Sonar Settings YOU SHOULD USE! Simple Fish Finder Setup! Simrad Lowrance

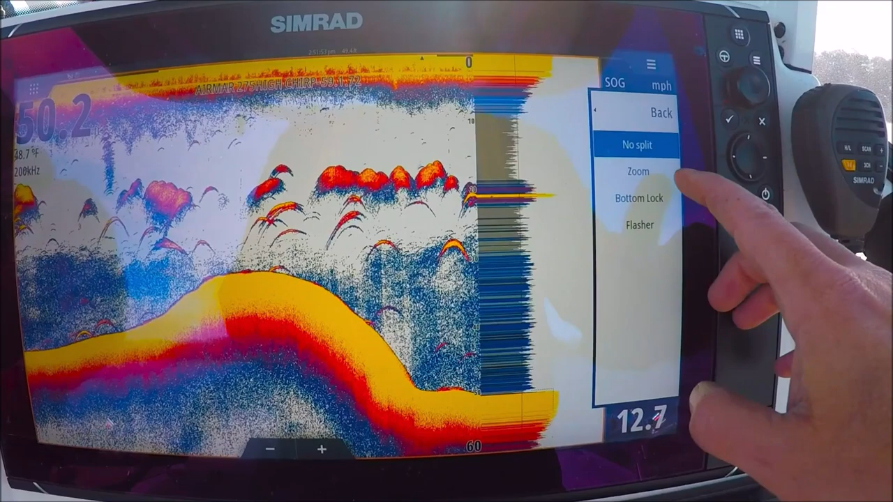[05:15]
Bottom lock.
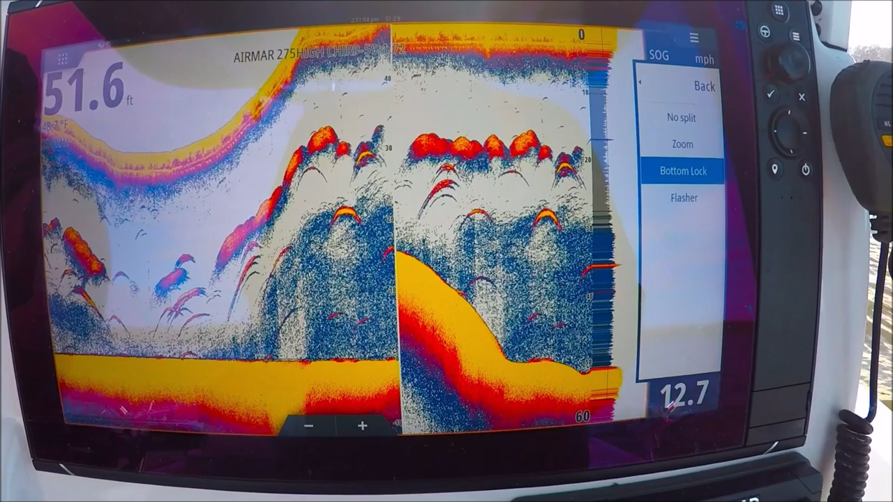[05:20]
On screen: depth 51.6 ft
You can see the numbers are reversed here. Zero, ten, twenty, thirty.
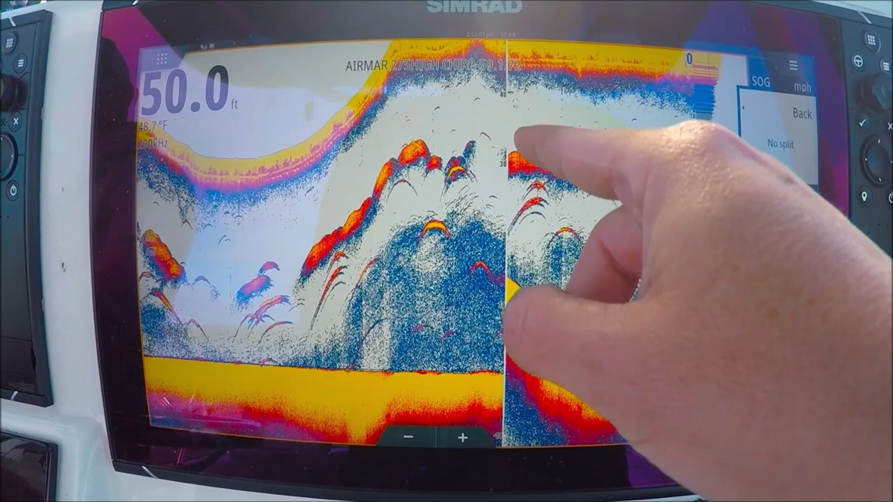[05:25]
On screen: depth 50.0 ft
This lock's on the bottom. We have no split. We can do zoom.
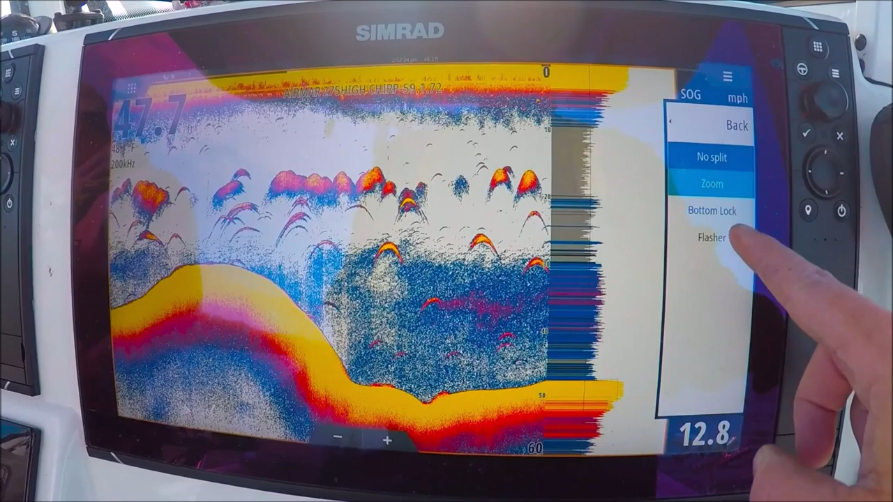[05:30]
And if you turn the knob, you can see how we can zoom in wherever we'd like with the knob.
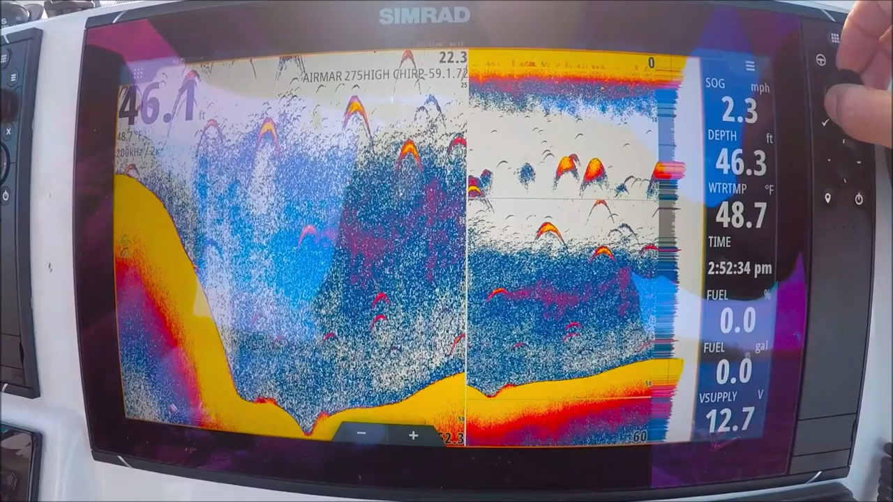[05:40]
On screen: water 48.7°F, speed 2.3 mph
We can even move the band up and down.
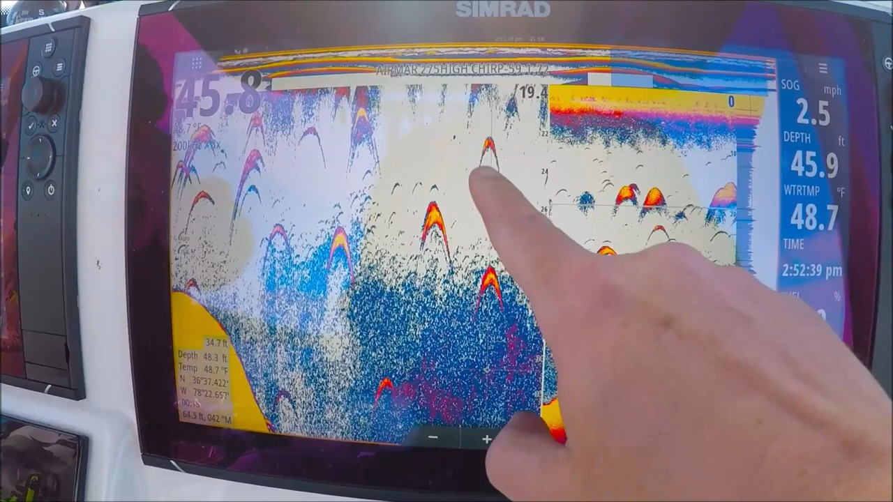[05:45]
On screen: water 48.7°F, speed 2.5 mph
Keep it wherever you would like. Okay, let's go no split again.
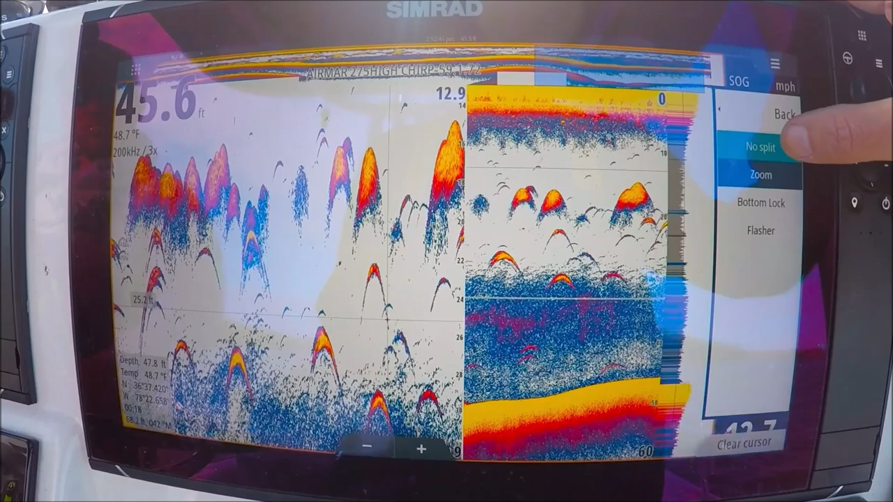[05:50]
On screen: depth 45.6 ft, water 48.7°F
Flasher. Classic flasher. Good for running on plane speeds when you're not sure if you're going to run on shallow water or not.
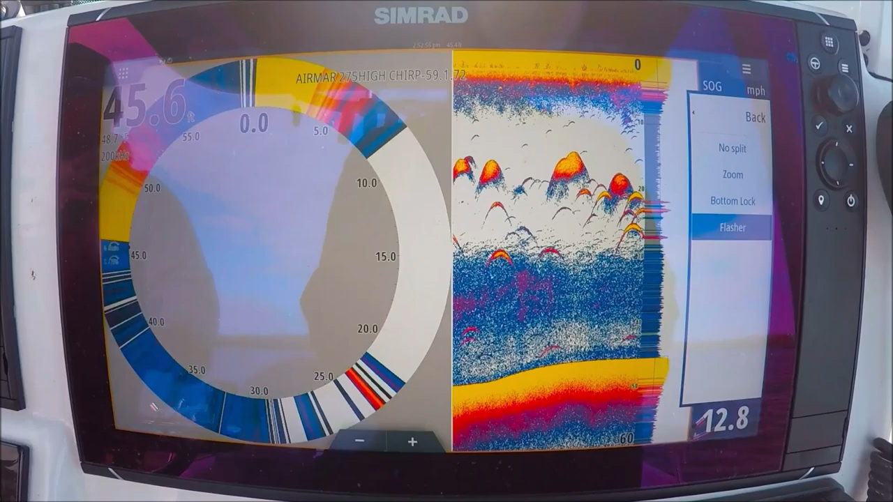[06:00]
On screen: speed 12.8 mph
It shows you instant returns that are under your transducer right now.
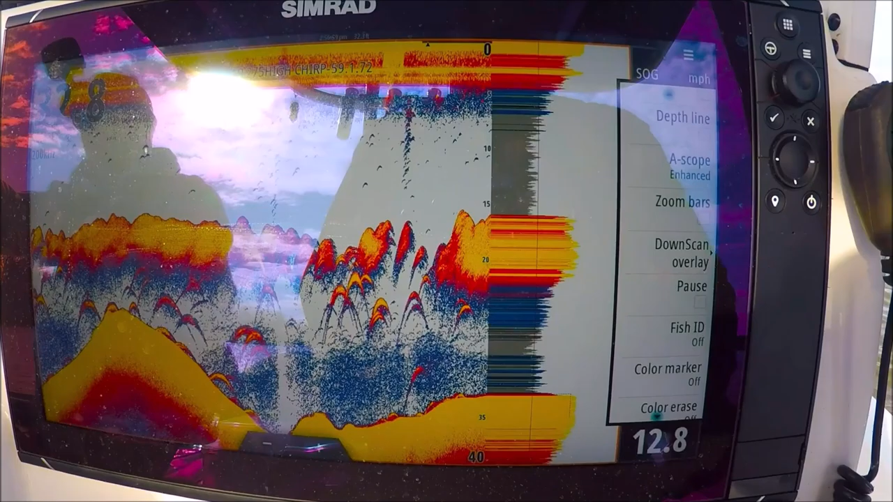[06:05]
On screen: speed 12.8 mph
Okay, we have our downscan overlay.
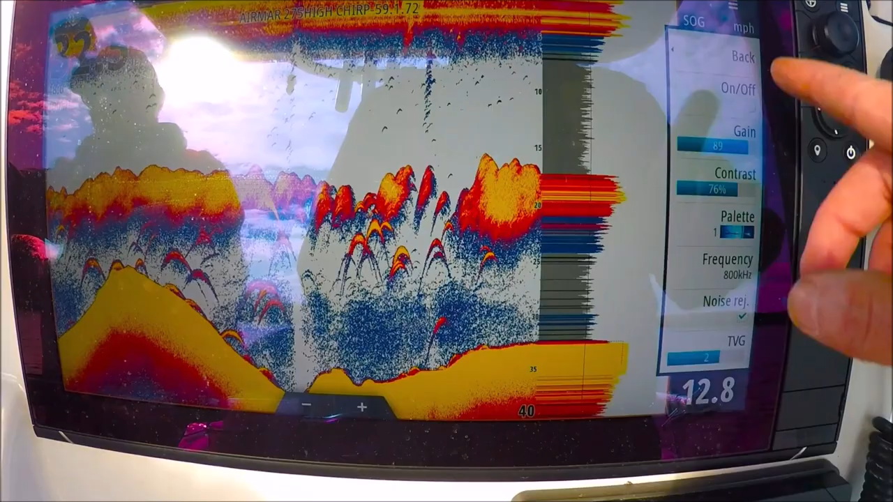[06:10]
On screen: speed 12.8 mph
This will take our downscan sonar and lay it on top of our pallet here in our 2D sonar.
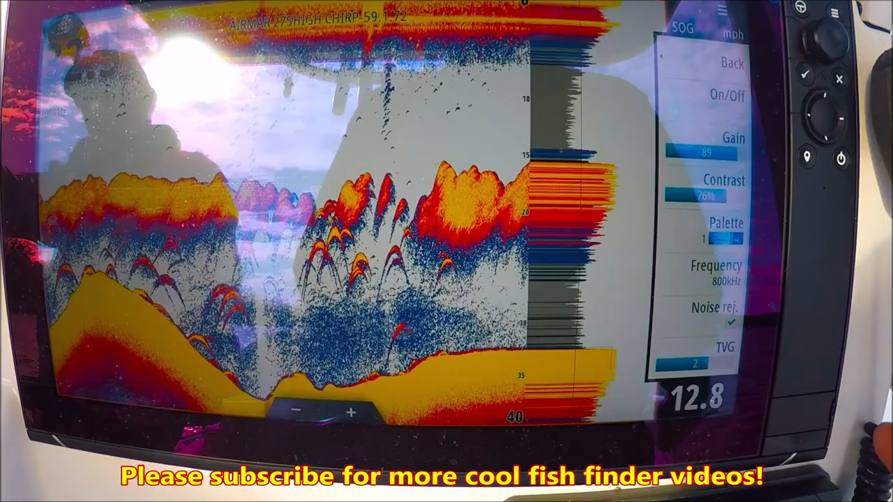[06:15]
On screen: speed 12.8 mph
But to be honest, with the new fish reveal, it'll kind of take this feature away.
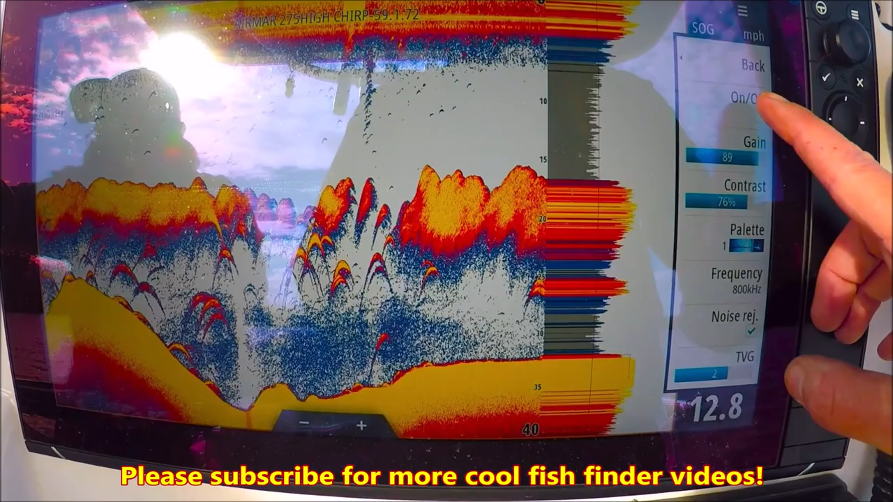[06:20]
So, you can turn it on so you can see. There's our downscan on the bottom.
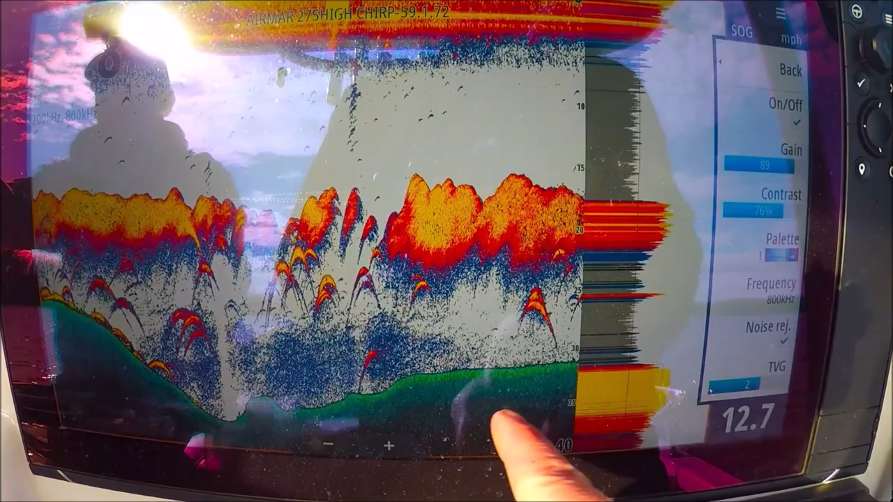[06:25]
On screen: speed 12.7 mph
With our fish returns. Bait. Fish. Good hard returns.
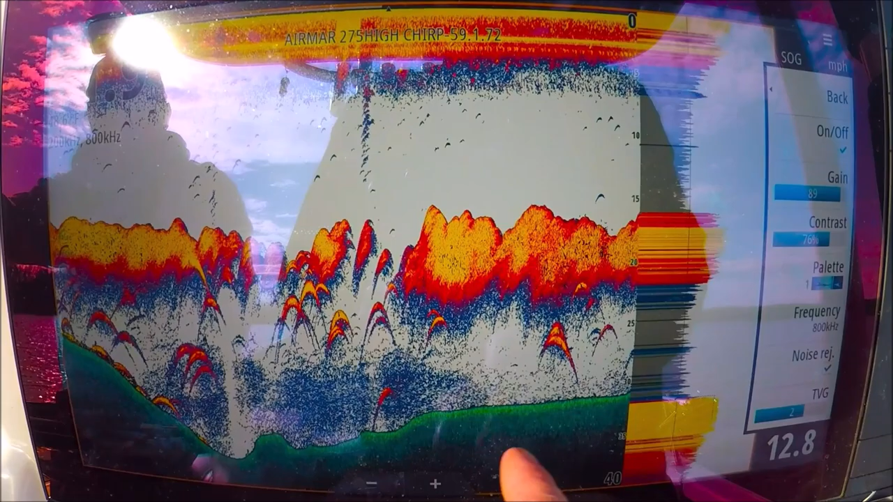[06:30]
On screen: speed 12.8 mph
With our downscan on the bottom. Let's go back.
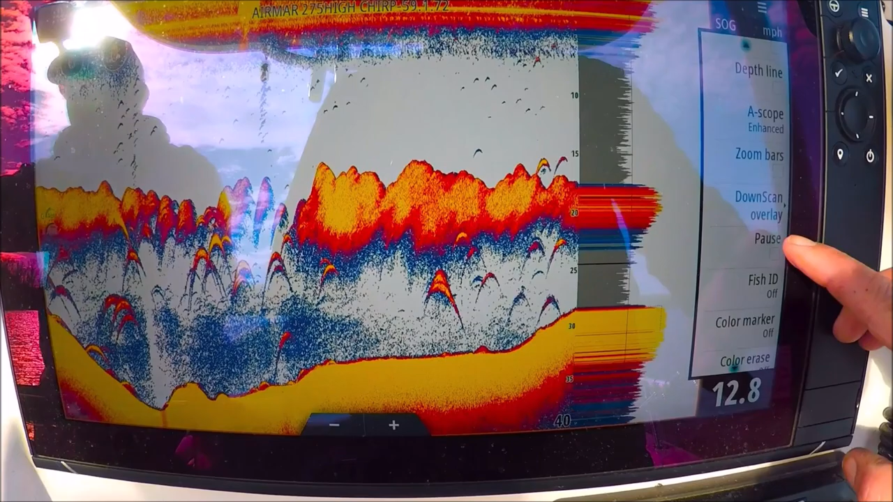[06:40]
Pause. This just pauses our sonar here. This is really good to do if you're going to sit in your driveway and work on your machine. If you have a chirp transducer, it's never good to run them for a long time out of the water.
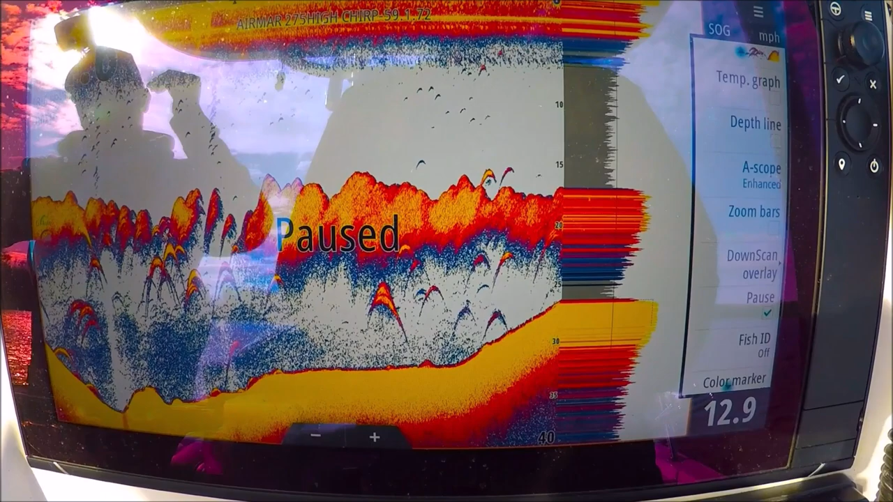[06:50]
On screen: speed 12.9 mph
They can overheat and be damaged. So, that's why you have that pause option.
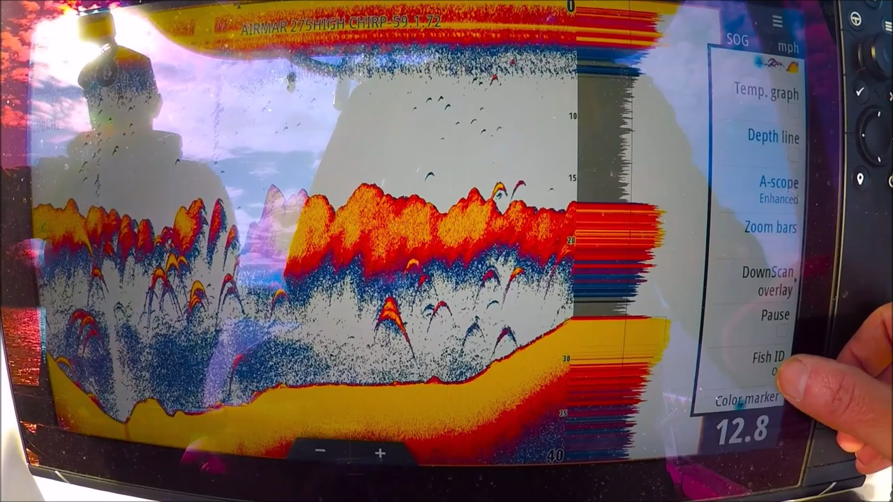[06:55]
Fish ID off.
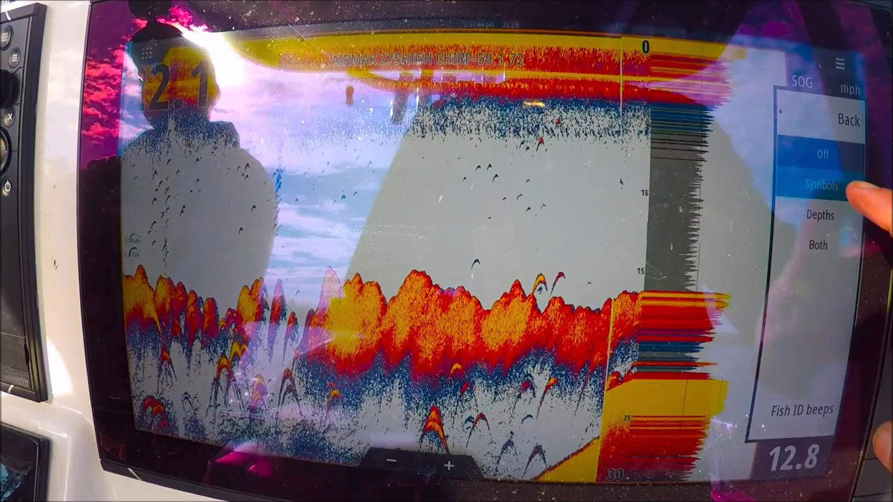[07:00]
Symbols. Little fish symbols. You don't need that. Depths.